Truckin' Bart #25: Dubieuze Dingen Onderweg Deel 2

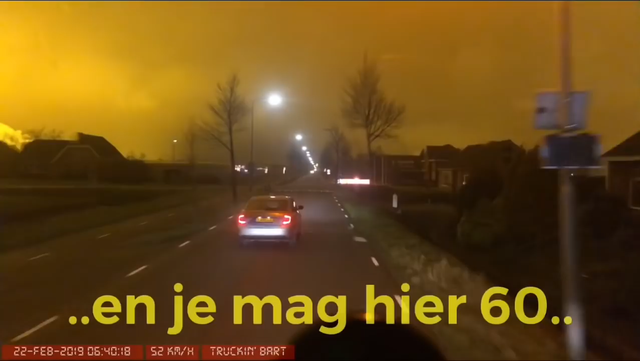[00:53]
En oeh, er komt er toch nog eentje voorbij. Je mag hier maar 60 volgens mij meneer. Even kijken hoe hard hij nou eigenlijk reed.
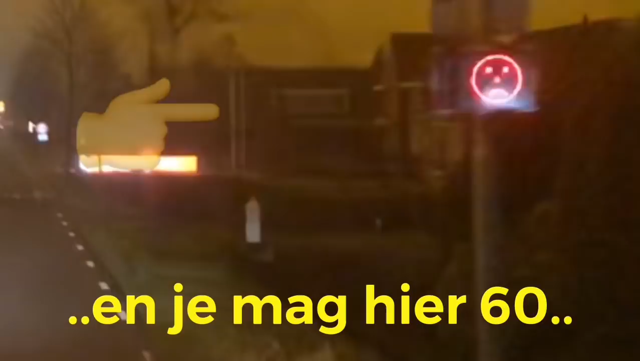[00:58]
73. Wel hartelijk gefeliciteerd. Hier staan we voor een brug te wachten.
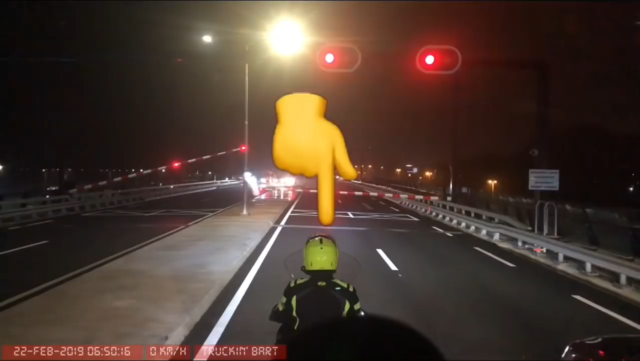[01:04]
En ja, je kunt niet verder, want de bomen zijn naar beneden. En de brug is inmiddels omlaag gegaan.
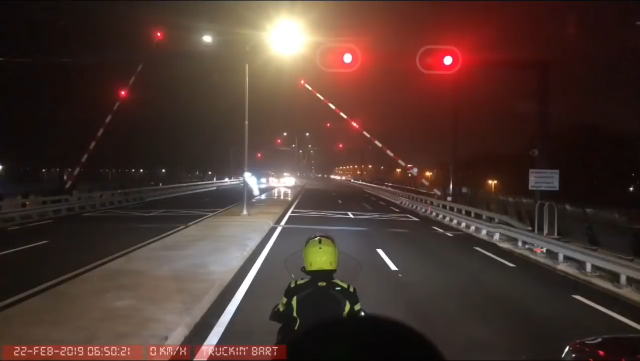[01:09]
Dat houdt in dat we zometeen weer mogen gaan rijden. Even kijken hoor.
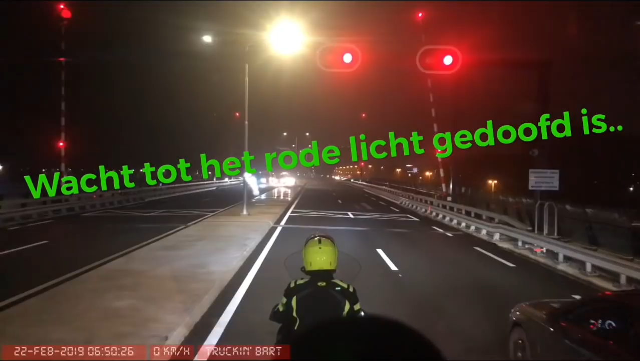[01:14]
Ja, wachten tot het rode licht gedoofd is. Want die motorrijder denkt waarschijnlijk dat er nog een schip aan kan komen.
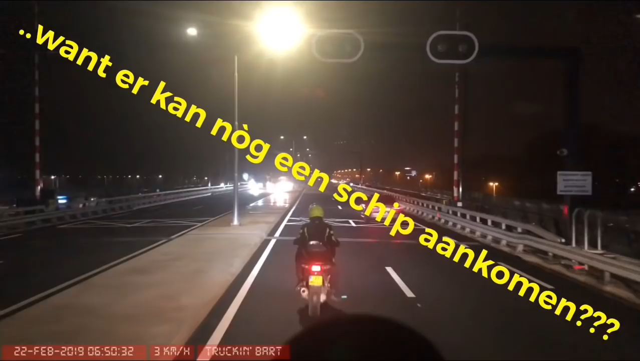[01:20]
He he, eindelijk gaat hij vertrekken. Hmm, had wel ietsje sneller gemogen meneer.
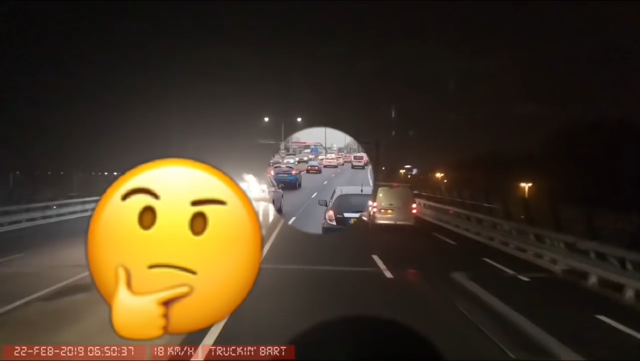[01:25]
We sluiten aan in een beetje filigerij. En degene voor mij zit een beetje te trut.